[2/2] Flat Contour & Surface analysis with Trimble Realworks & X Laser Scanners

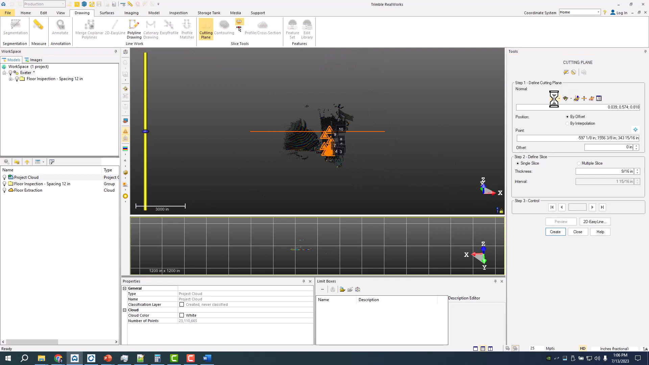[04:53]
the floor hit see drop that down a little bit
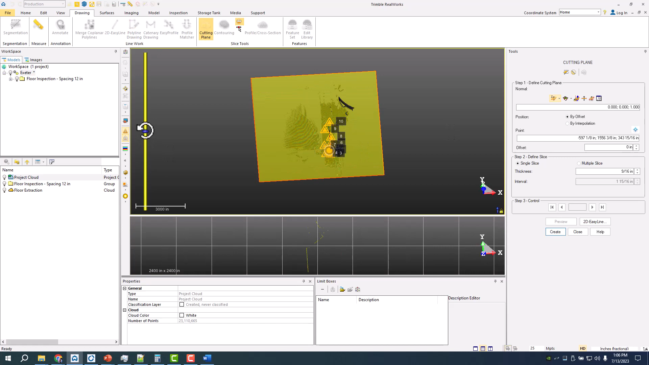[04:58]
and the class will do five inches make sure what i'm seeing here is what i like and so this is my area i'm most concerned with we'll do
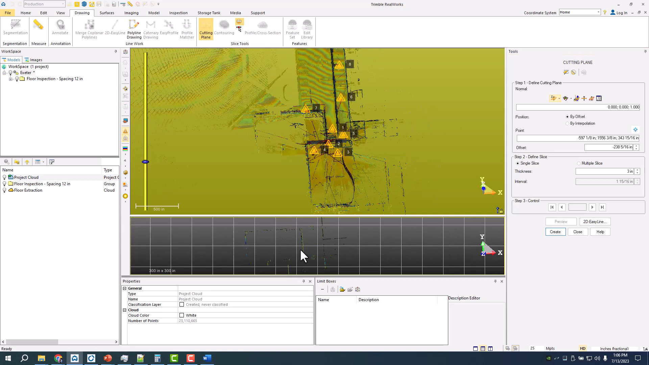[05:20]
thicker six inches and then let me see if i can actually look down into this a little bit better
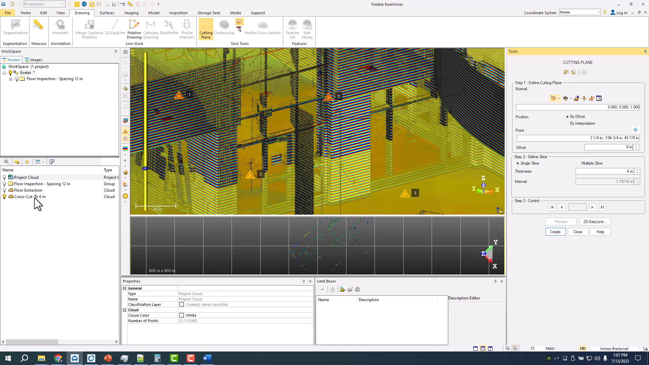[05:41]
section six inches thick um that by after doing that
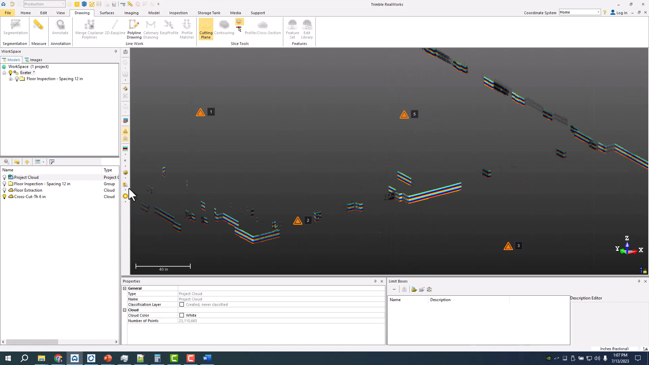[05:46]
i can then come in here and hit up top
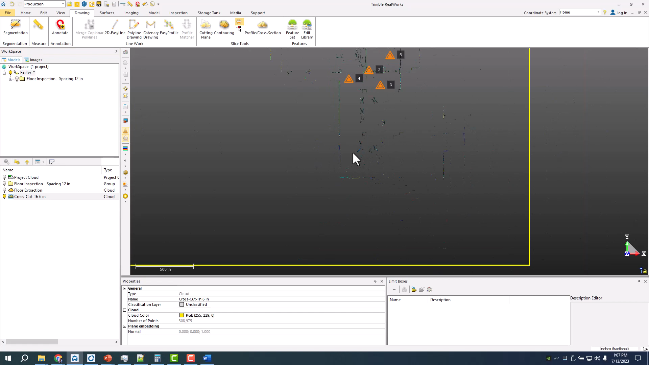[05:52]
see a 2d easy line and that'll just kind of
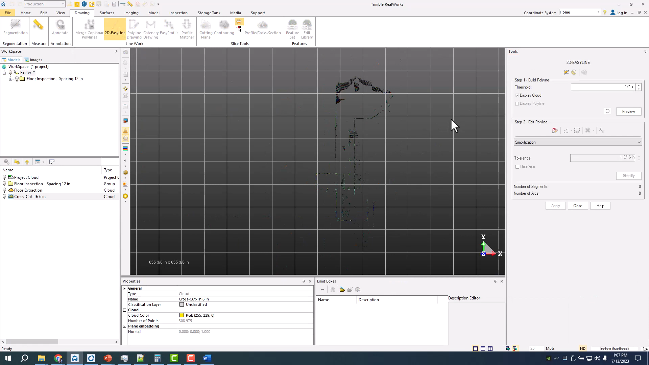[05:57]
create uh lines that i can then export from as a
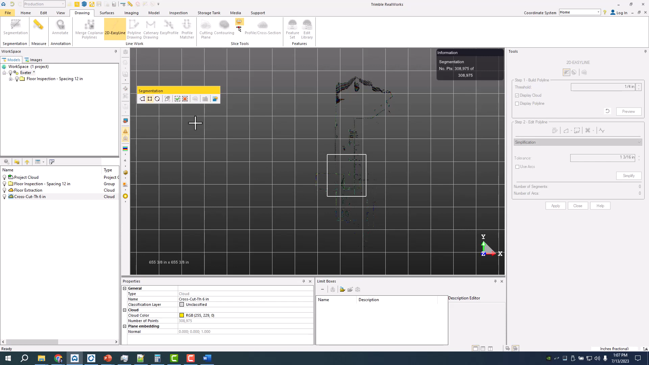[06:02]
dwg that are again referenced along with uh those contour lines and everything
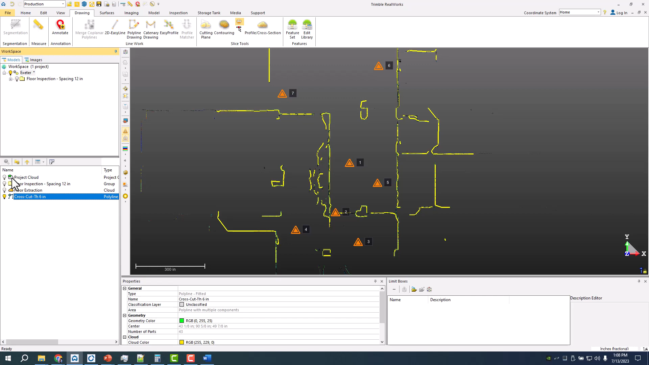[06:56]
options as far as what's the export so this one let's move these out just to make sure you're selecting everything
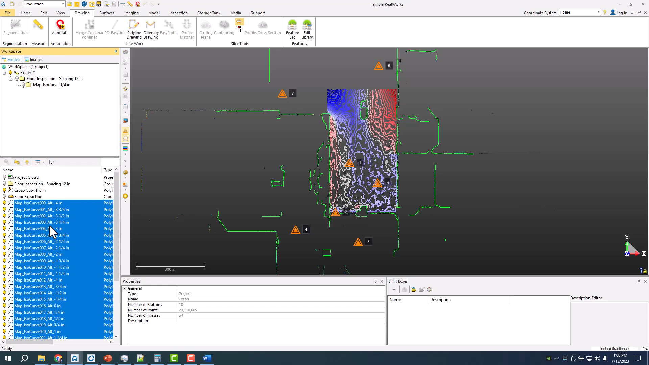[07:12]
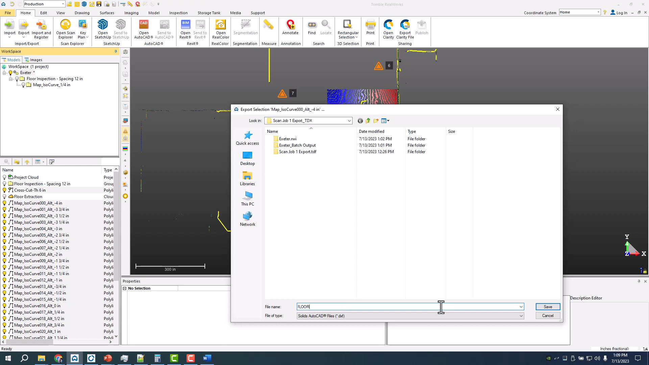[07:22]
so so this is an export
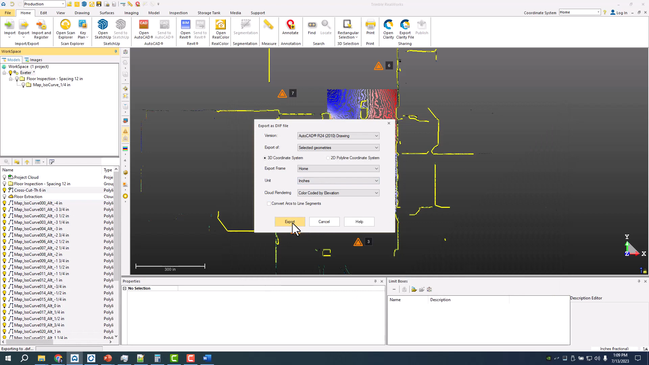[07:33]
so selecting both the plan and contour as we can name that plan and contour i can export it as a dwg or
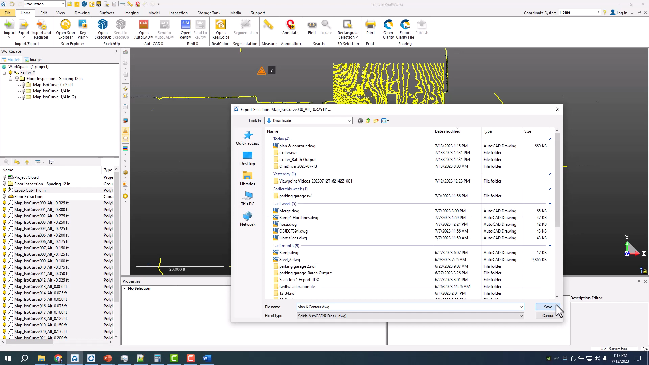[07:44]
dxf um actually no let's do this one more time let's see for naming um make sure you select the correct unit you want and then hit export um once that's done we'll send it into uh connect make sure we can view it um you can then add obviously a plan grid um annotations whatever it's a dwg like anything
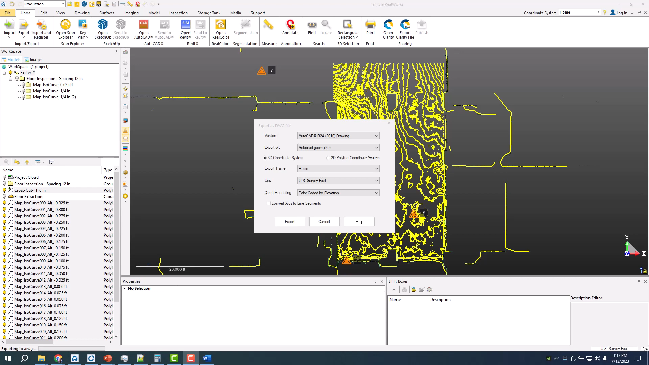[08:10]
else so looking at here connect we have those contour lines um